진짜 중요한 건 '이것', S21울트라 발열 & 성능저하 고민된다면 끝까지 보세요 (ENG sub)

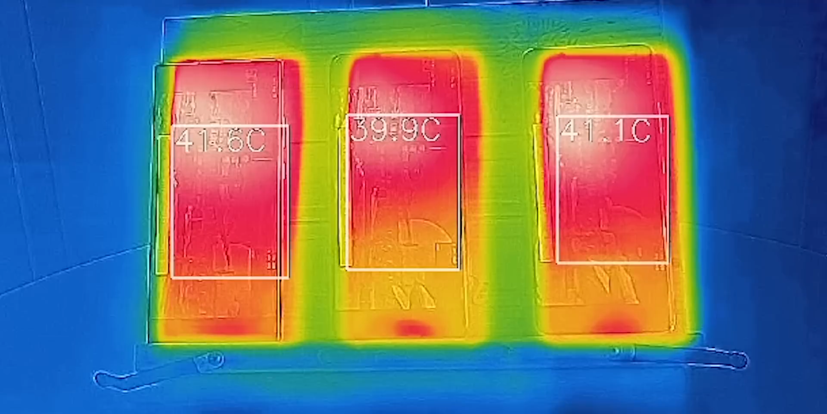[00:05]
오 고객님 지금 40도가 넘으셔서 입장이 좀 어려우실 것 같은데 괜찮으시겠어요?
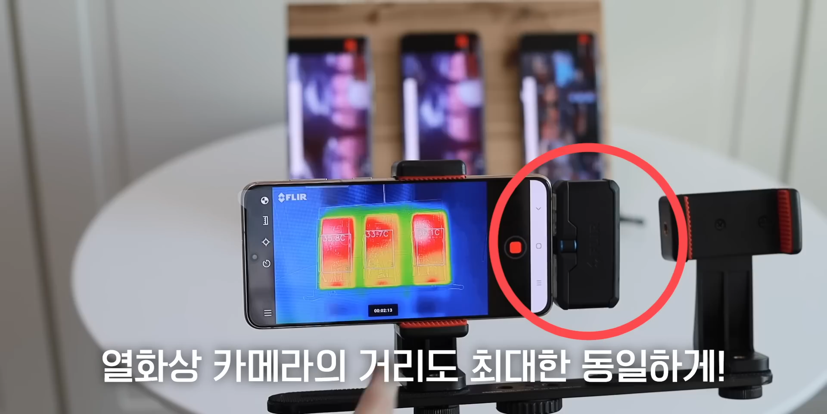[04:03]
영향을 미칠까봐 동일한 일직선 선상에 놓고 열화상 카메라로 촬영을 했습니다.
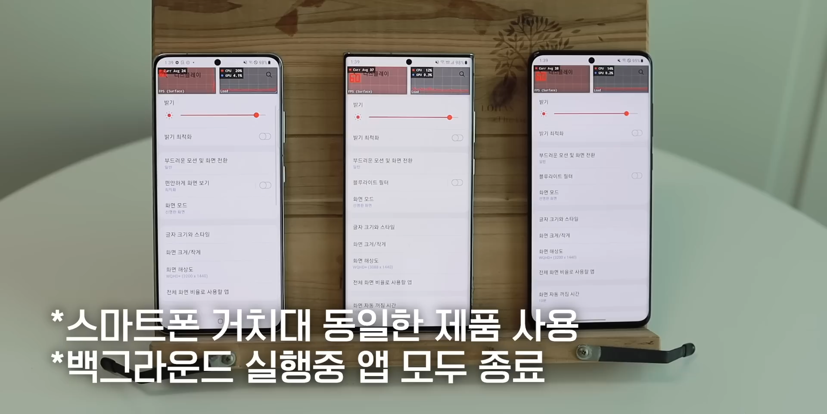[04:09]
그리고 핸드폰을 거치하고 있는 거치대의 소재나 닿아있는 표면적 등이 테스트 결과에 영향을 미칠 수도 있다는 생각에 아예 세 기종을 하나의 커다란 거치대에 세워두었습니다.
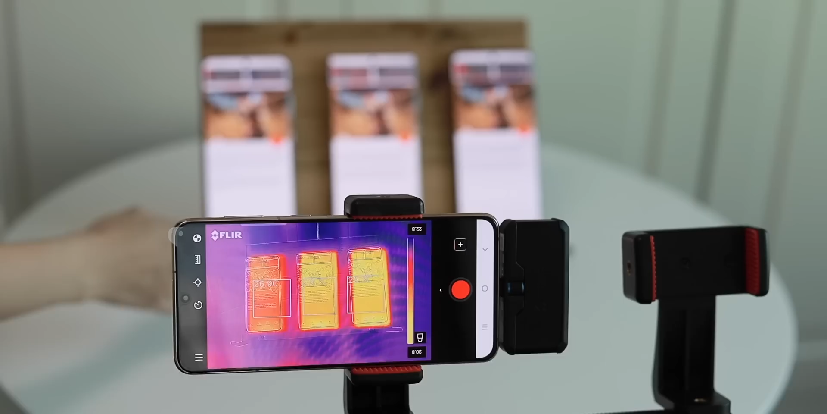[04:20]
3D 벤치에서 와일드라이프 스트레스 테스트를 실행을 해볼 건데요. 같은 테스트를 20회 동안 반복하면서 성능이 어떻게 변화하는지를 보는 겁니다. 처음에는 테스트가 순조롭게 진행되는 것 같았습니다. 지금 6분이 지났는데 온도가 좀 상승하는 게 보입니다. 지금 노트20 울트라가 오히려 조금 더 높게 나오고 있어요.
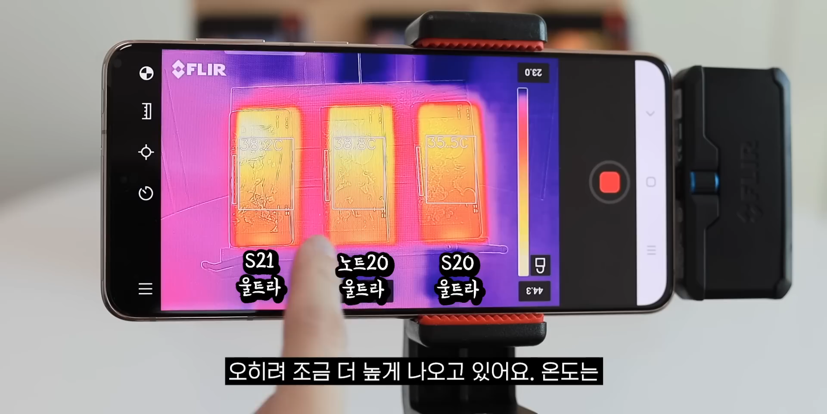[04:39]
온도는 확실히 S20 울트라는 다른 두 기종에 비해서 온도가 낮아 보이긴 합니다. 한 3도 정도 더 낮고요. 지금 막 노트20 울트라가 가장 먼저 40도를 찍었네요. 더 한번 지켜볼게요.
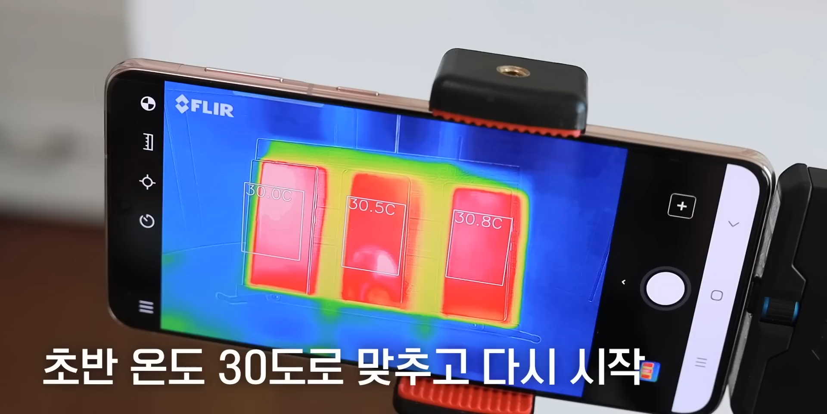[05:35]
전부 30도를 왔다 갔다 하고 있어요. 다시 테스트를 시작해볼게요.
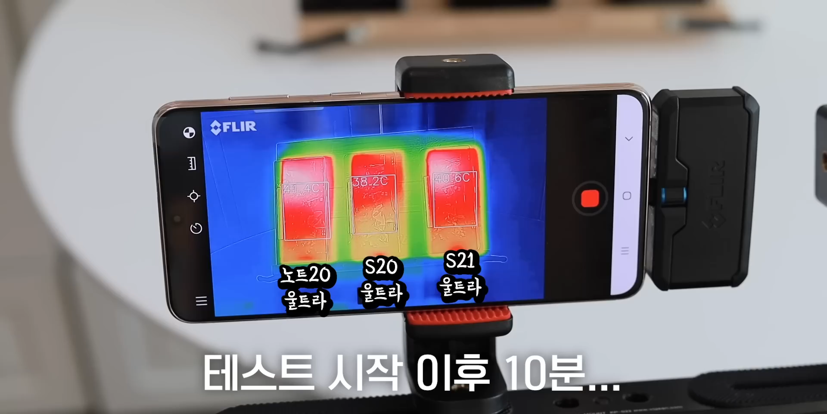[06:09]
자, 지금 시간이 거의 10분이 다 되어 가는데요. 흥미로운 게 지금 노트20 울트라의 온도가 S21 울트라보다 더 높게 올라갔습니다. 차이가 지금 1.2도 정도 나거든요. 이 중에서 S20 울트라가 가장 발열이 적고 노트20 울트라가 가장 발열이 많은 것으로 보이고 있습니다. 계속 더 지켜볼게요.
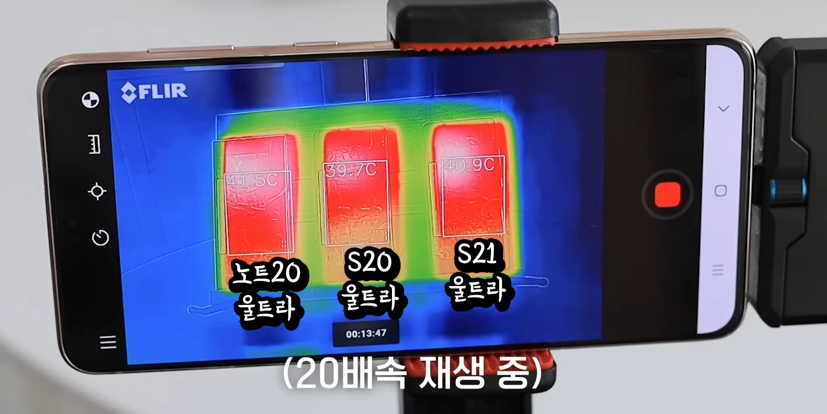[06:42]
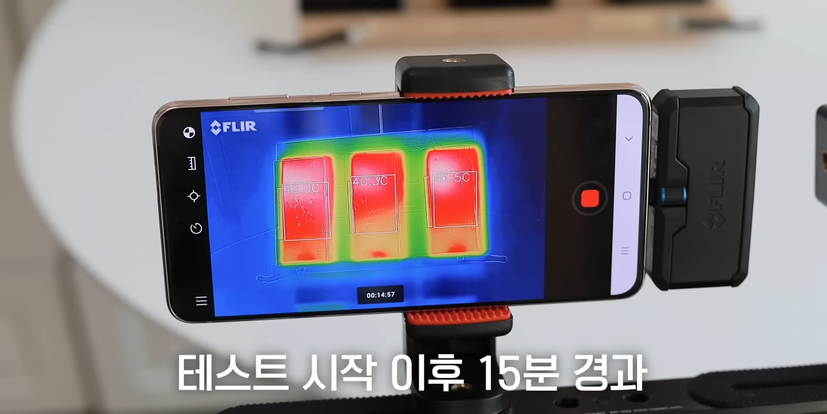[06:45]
자, 이제 테스트를 시작한 지 15분이 됐습니다.
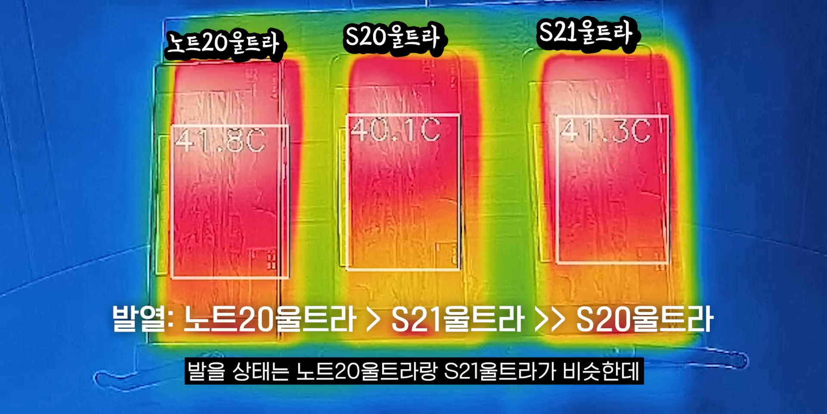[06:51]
발열 상태는 노트20 울트라랑 S21 울트라가 비슷한데 노트20 울트라가 0.5도 정도 더 높게 나타나고 있고요. S20 울트라가 가장 발열이 적게 나타나고 있습니다. 한 1.5도 정도 차이가 나네요.
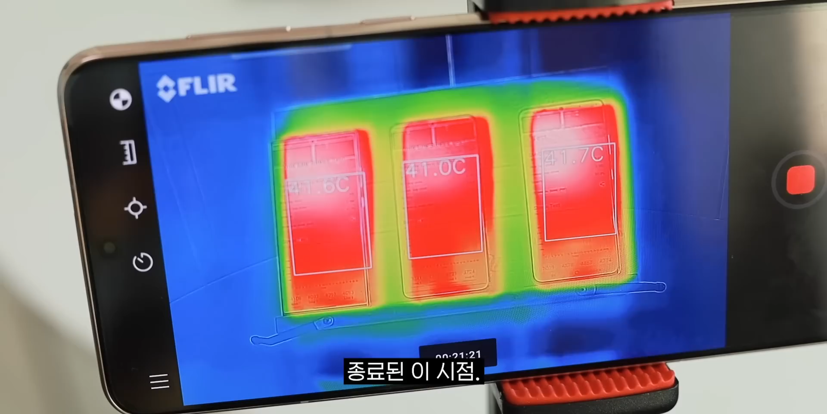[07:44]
새 제품의 온도 40.8도, 41.67도를 오가고 있고 S21 울트라와 노트20 울트라가 거의 비슷한 온도를 보여주고 있습니다.
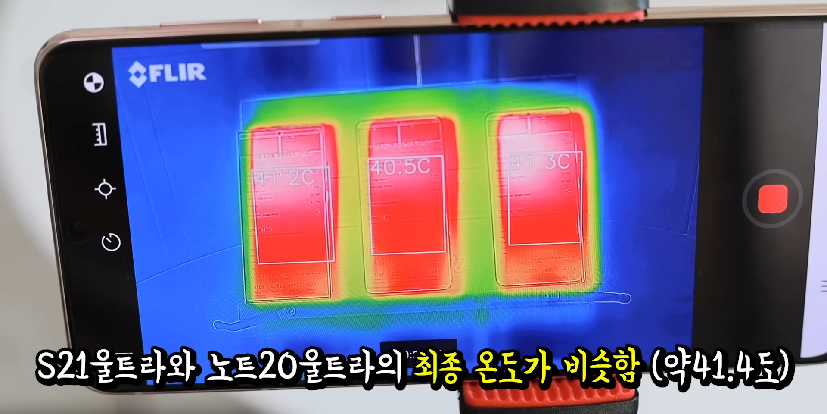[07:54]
S20 울트라는 가장 적은 온도를 보여주고 있고 1도 정도 차이가 납니다. 결과 그래프도 한번 살펴볼게요.